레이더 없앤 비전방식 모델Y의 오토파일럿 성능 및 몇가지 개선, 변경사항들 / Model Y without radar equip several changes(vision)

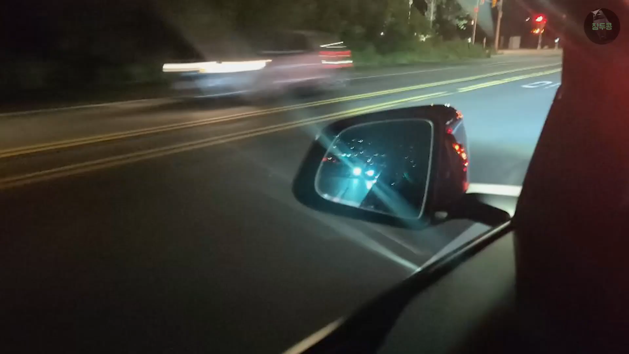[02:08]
그리고 많이 알려진 이중접합유리로 변경된 부분이 있으며 야간의 뒤쪽 차량 라이트로 인한 눈부심 방지 기능인 오토 디밍 사이드미러가 추가됐습니다.